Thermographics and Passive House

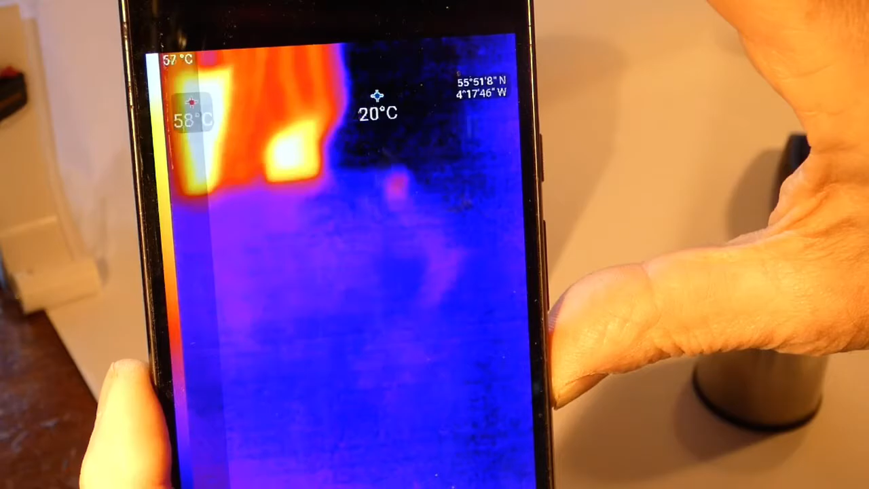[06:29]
On screen: spot 20°C
And pass these on to other
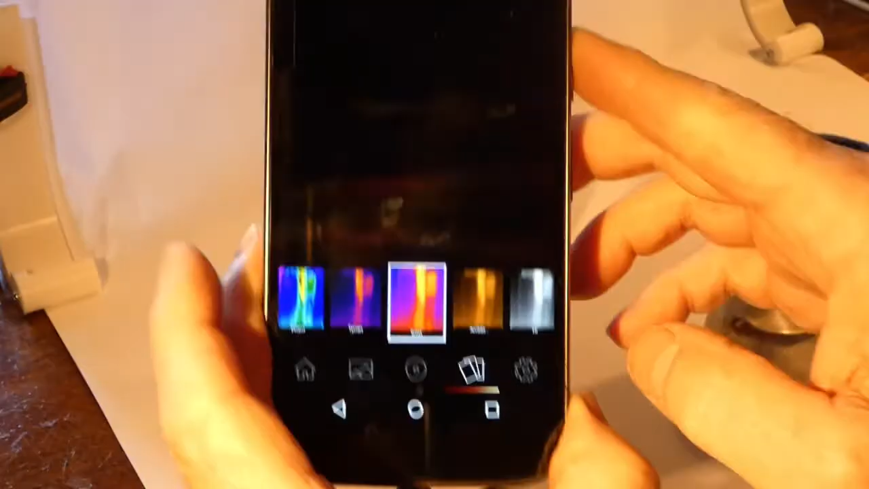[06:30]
interested parties and we can switch to different client ways of
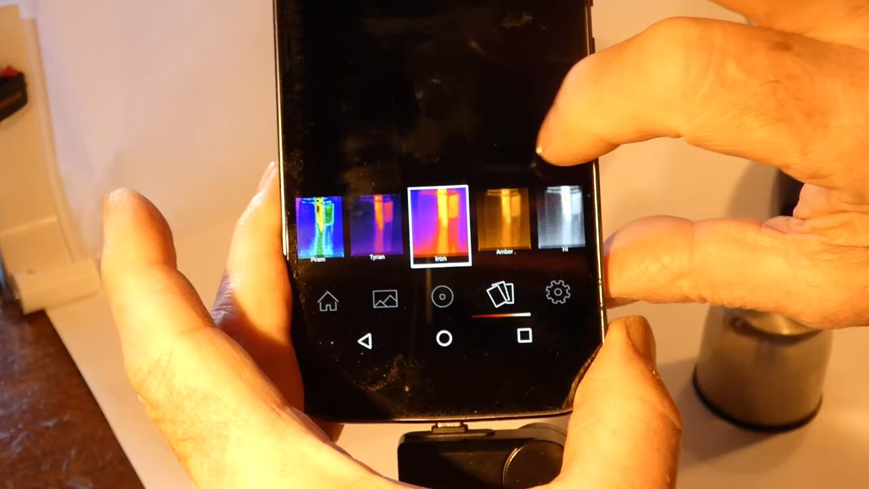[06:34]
displaying the information using different color regimes.
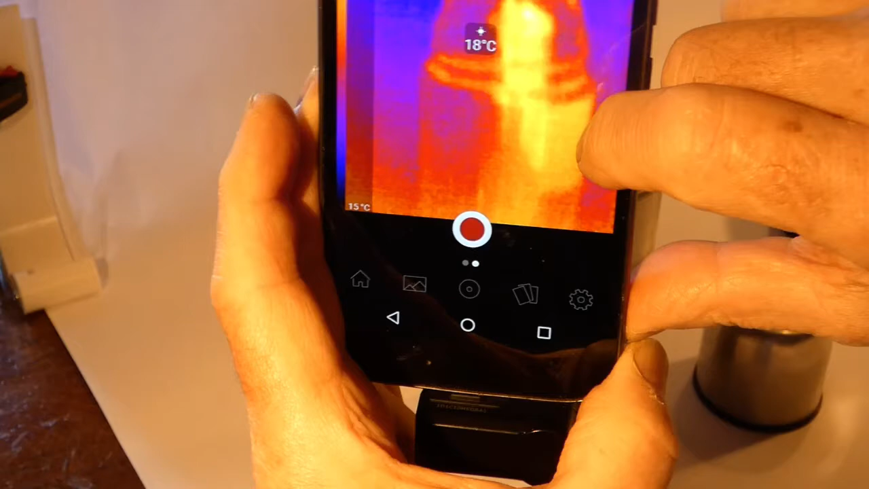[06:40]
On screen: spot 18°C, scale bottom 15°C
And what we just took a few moments ago of course can be recorded.
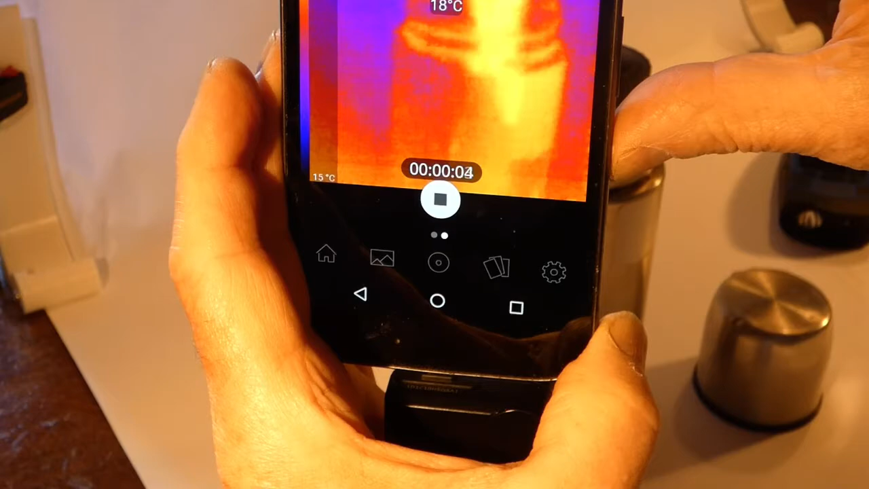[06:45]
On screen: spot 18°C, scale bottom 15°C
It's a very slow process.
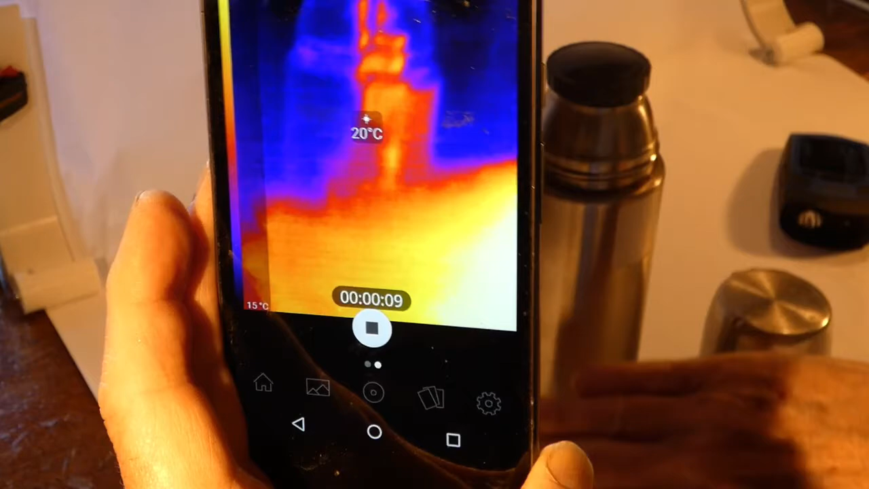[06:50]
On screen: spot 20°C, scale bottom 15°C
It's maybe only three or four frames per second.
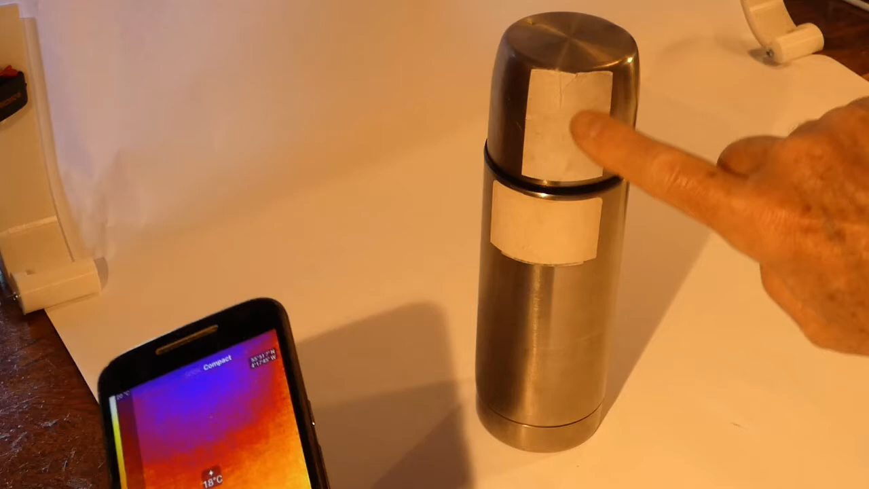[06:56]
Again we're using the paper to get the proper temperature at the surface.
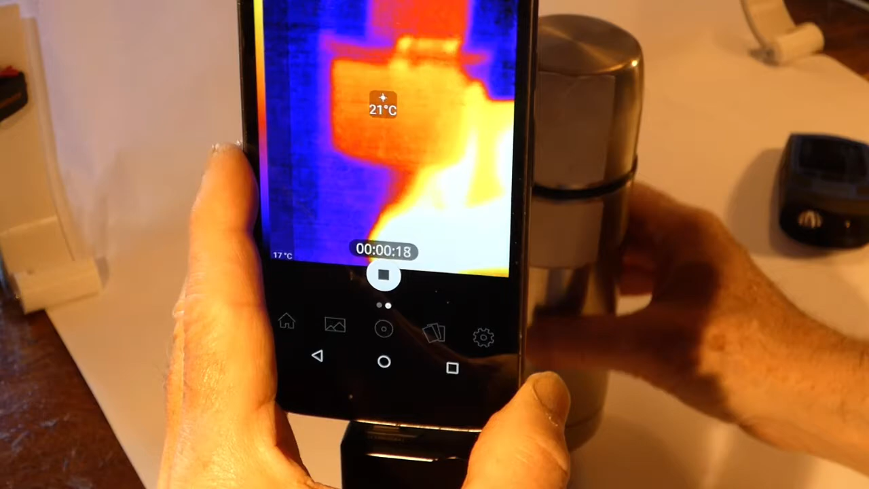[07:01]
On screen: spot 21°C
Because if we look at the shiny metal what we are getting is the reflection.
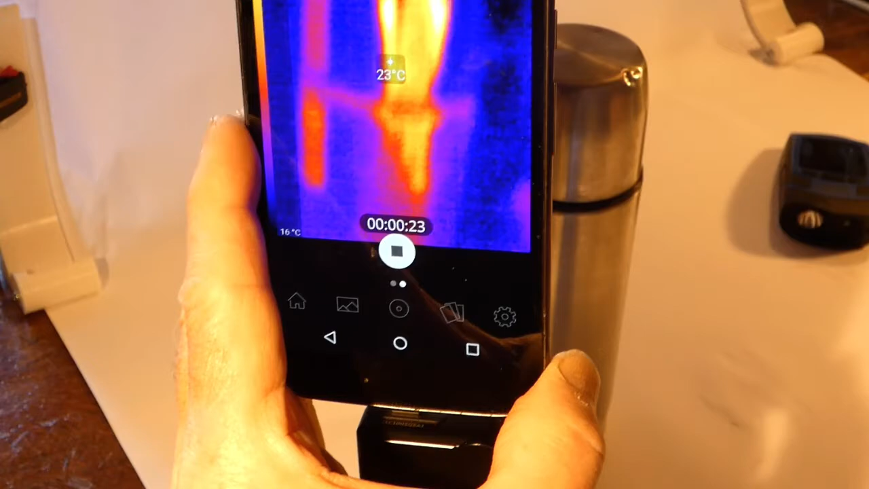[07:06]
On screen: spot 23°C, scale bottom 16°C
The temperature of the reflected item.
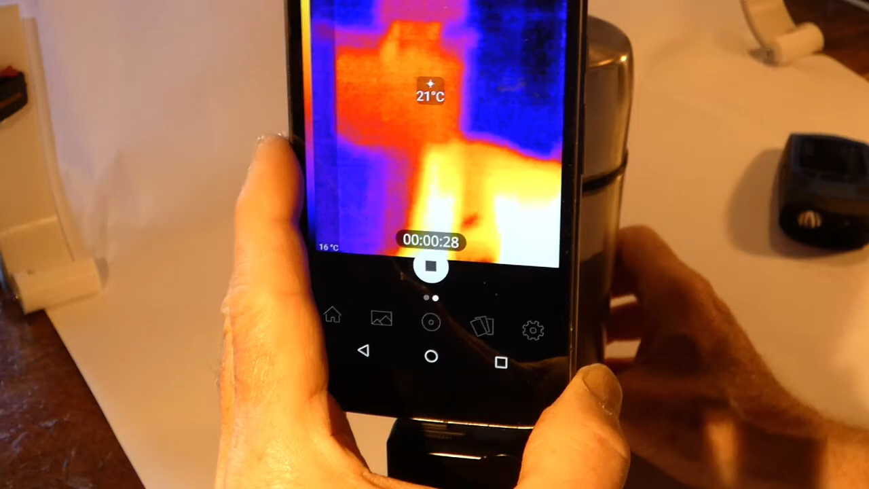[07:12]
On screen: spot 21°C, scale bottom 16°C
What are other uses? Well of course finding facade faults.
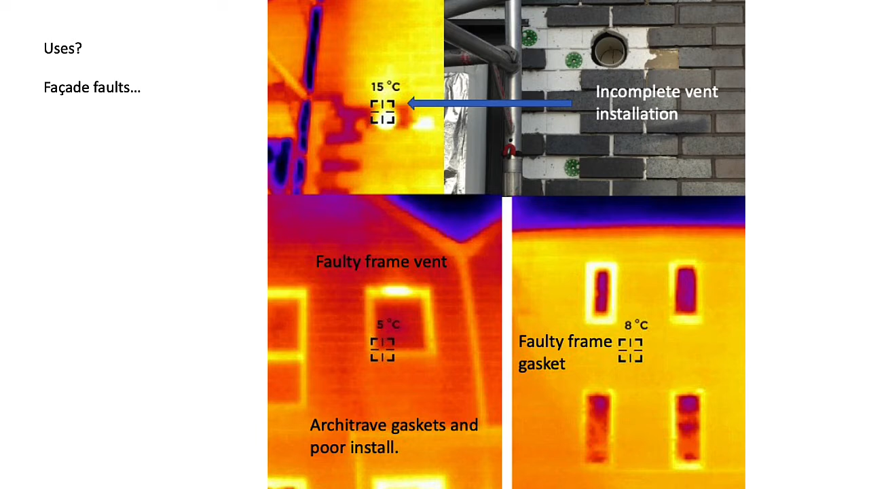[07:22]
There are many kinds of facade faults that we would find if we did a survey of the building as it's being constructed or as it's being occupied. Things like framing systems that are not put in properly. Gaskets that are not working. And of course we would confirm an air leakage being the source by way of something like a smoke test.
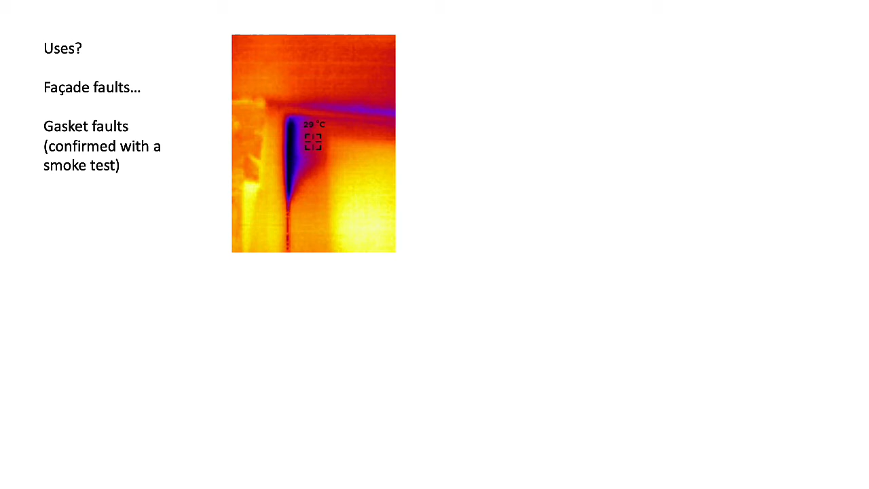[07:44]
Yes there is a trickle vent. It's helping to warm up the outside.
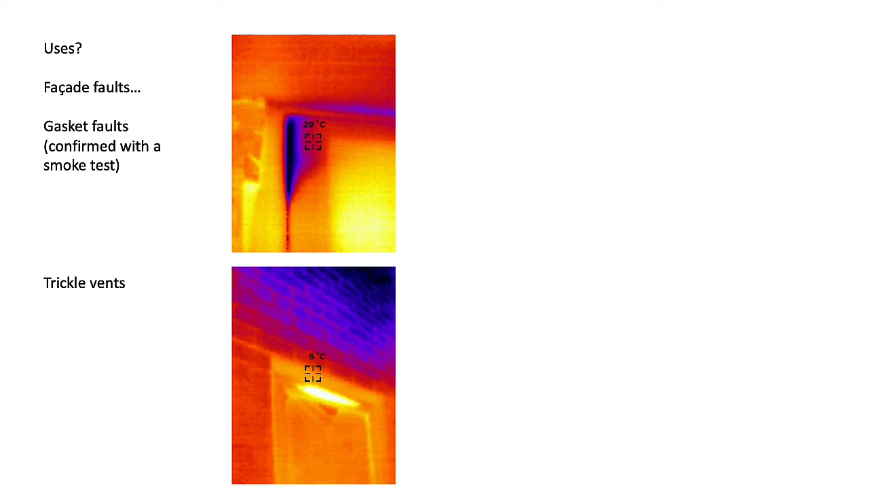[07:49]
Of course we can see classic faults at junctions. And those very dark purple places might be where we would expect to eventually find some mold growth. In extreme cases we can also see the mortar joints, gaps in insulation, faults in the construction.
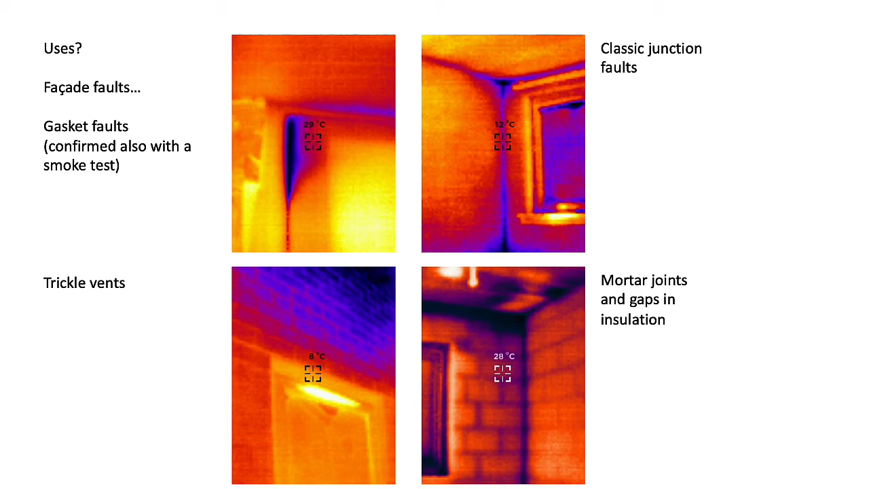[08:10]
Other uses? Well heat emissions items like radiators. It is starting up and some five minutes later it's
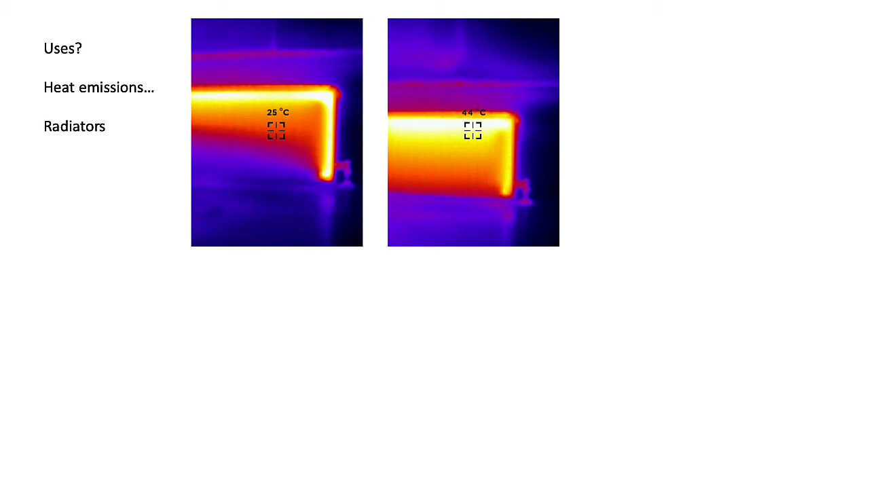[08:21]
gradually the heat is coming down from the top of the radiator. Other uses? Okay there is a wet central heating pipe in the flooring system.
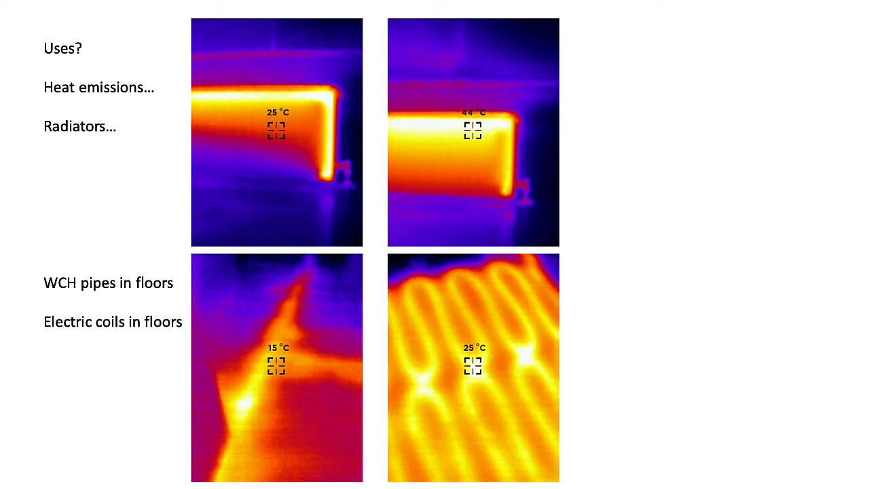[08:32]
It's obviously not well lagged and there are some electric coils in a floor being used for heating purposes. One of the things that you get with some thermographic cameras is an exaggerated level of color change. The full range of color over the limited range of temperatures within the view. Here's another use. Here's another use. Taking a survey outside the building.
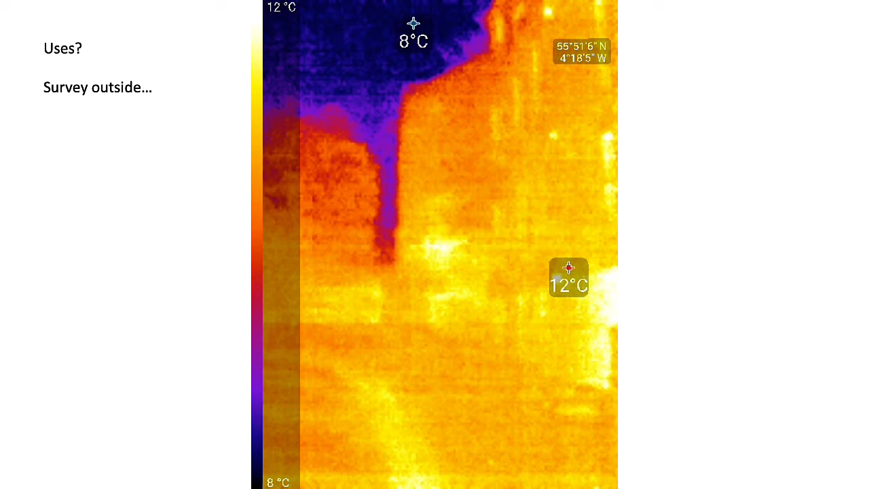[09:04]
On screen: scale top 12°C, scale bottom 8°C
In this particular case it's a relatively mild spring day. It's a somewhat recent construction.
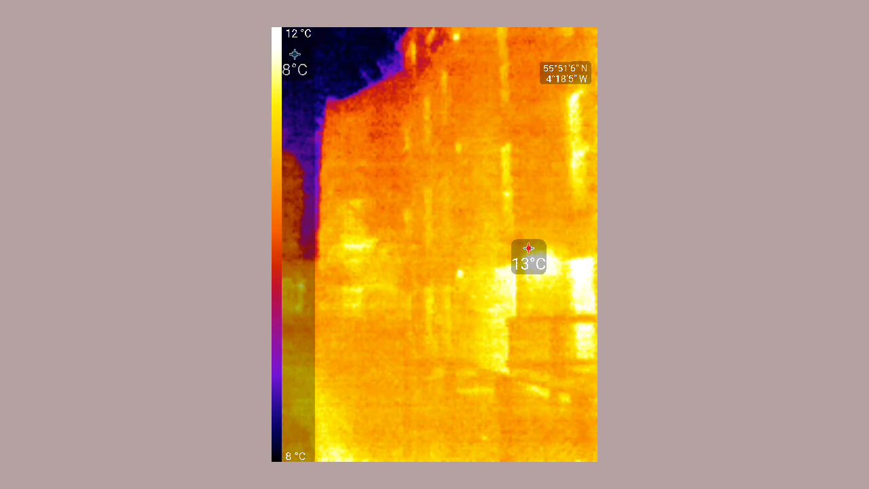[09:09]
On screen: scale top 12°C, scale bottom 8°C
But because the temperature difference is relatively small there's not so much to see and it's very pixelated.
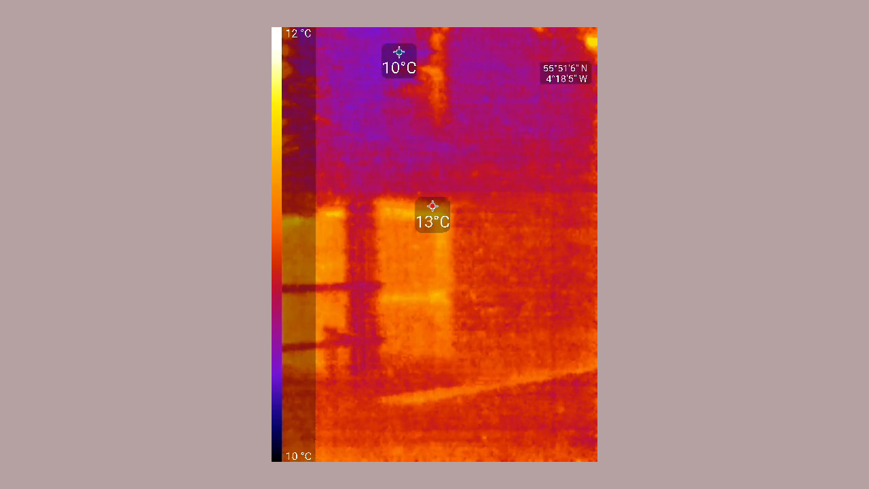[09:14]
On screen: scale top 12°C, scale bottom 10°C
Here's another survey inside.